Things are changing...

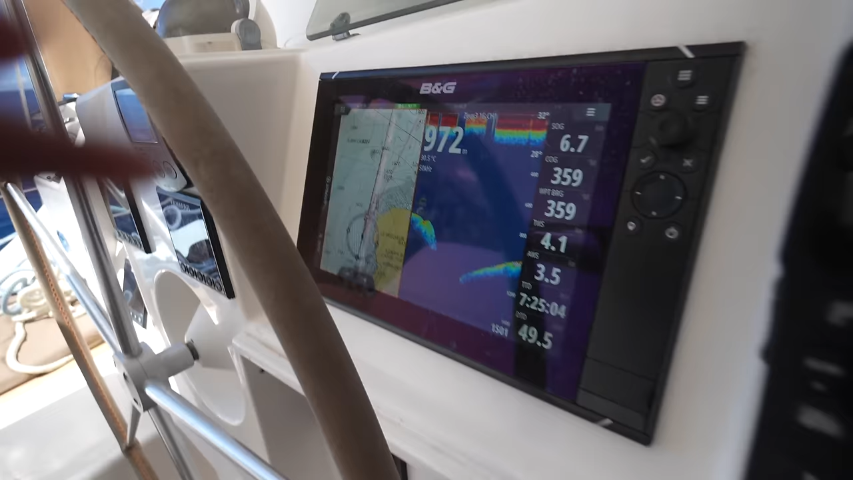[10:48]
So there's a few things you'll notice from this chart.
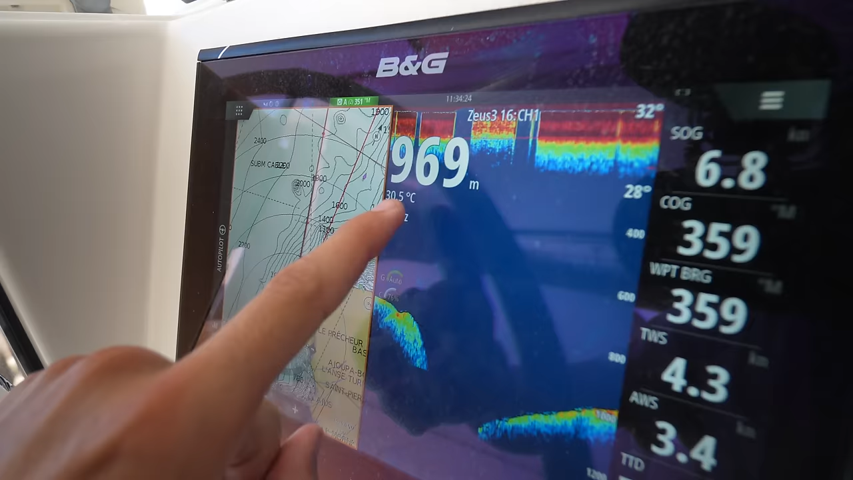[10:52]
On screen: depth 969 m, water 30.5°C
First, we have 969. Nice. That's our depth. This is the depth sounder.
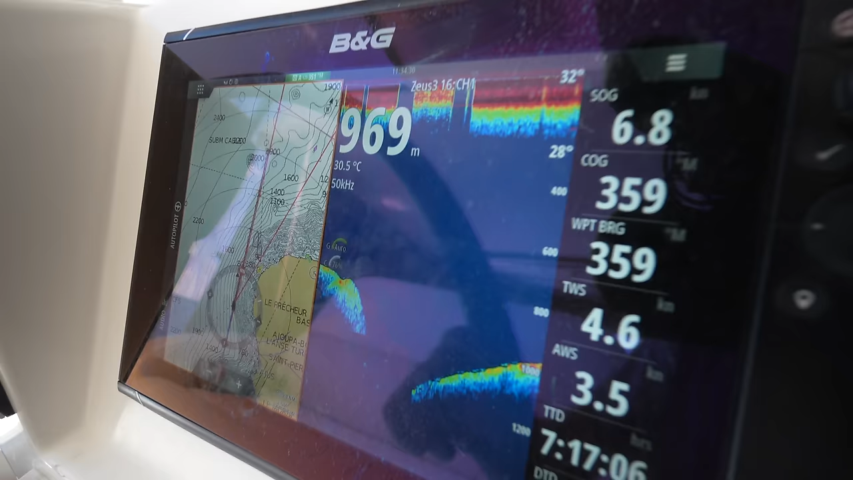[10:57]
On screen: depth 969 m, water 30.5°C
This tells us how deep we are.
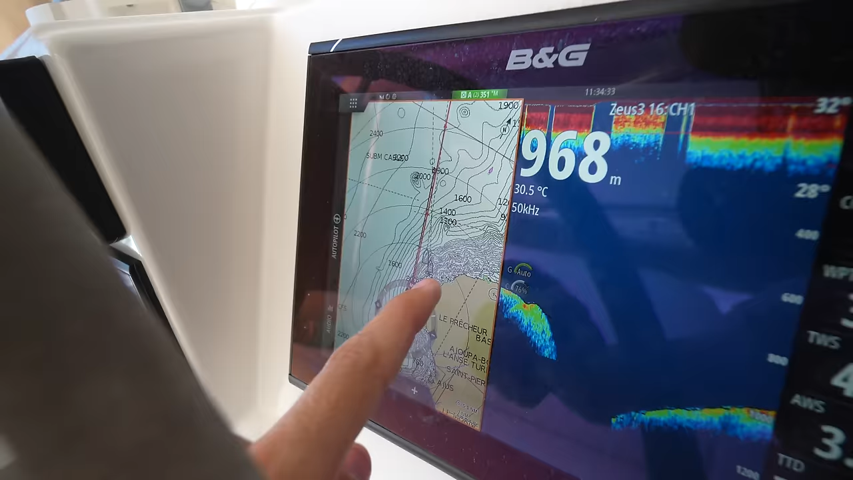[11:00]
On screen: depth 968 m, water 30.5°C
Then you have the regular charts where we're at, you know, geographically. It's underwater topography is what you're looking at with all these lines here.
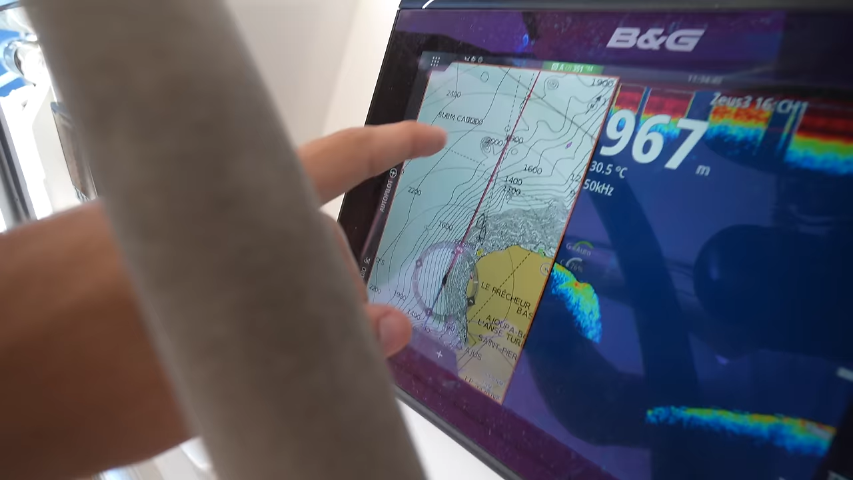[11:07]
On screen: water 30.5°C
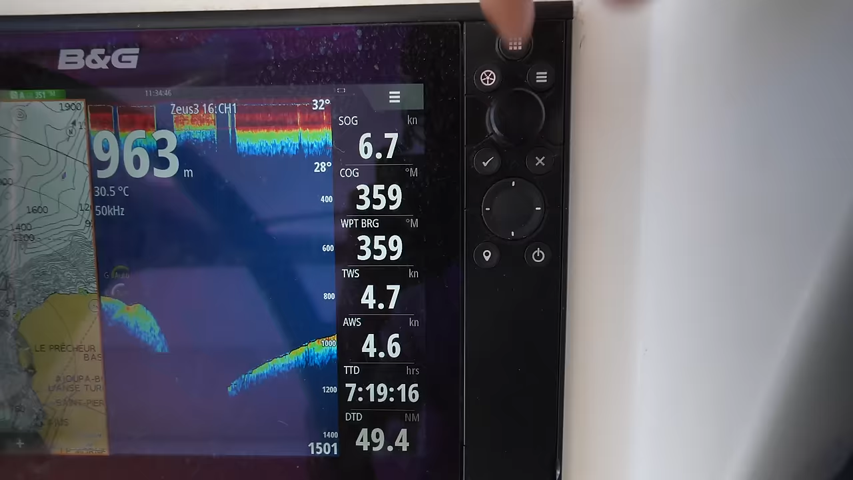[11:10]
On screen: depth 963 m, water 30.5°C, speed 6.7 kn
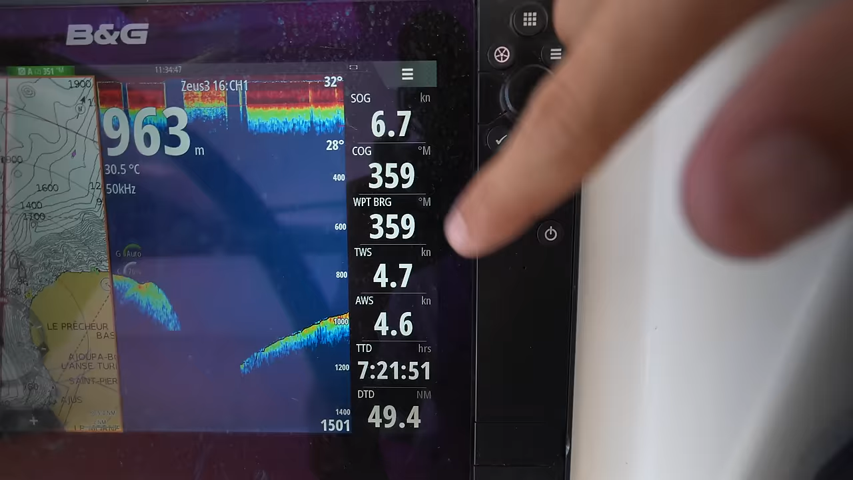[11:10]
On screen: depth 963 m, water 30.5°C, speed 6.7 kn
Then you have your various instruments here telling you how fast you're going, your course, your waypoint bearing, your true wind speed,
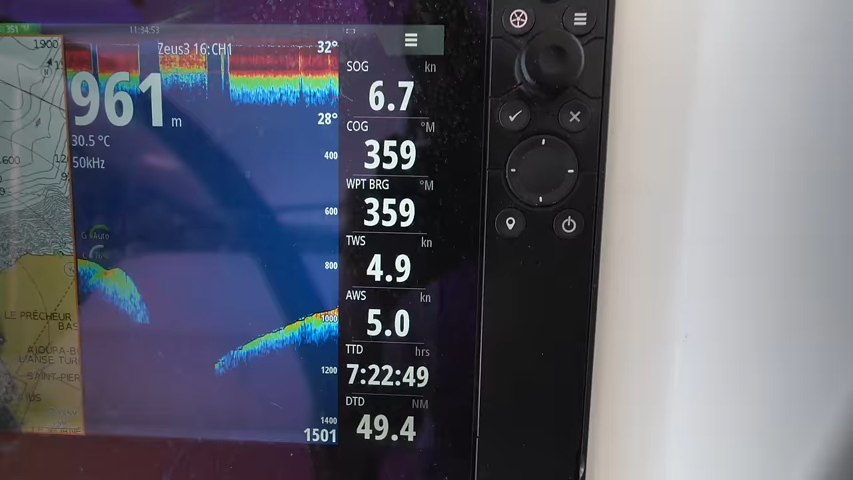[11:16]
On screen: depth 961 m, water 30.5°C, speed 6.7 kn
your apparent wind speed, your time till destination, and your distance till destination.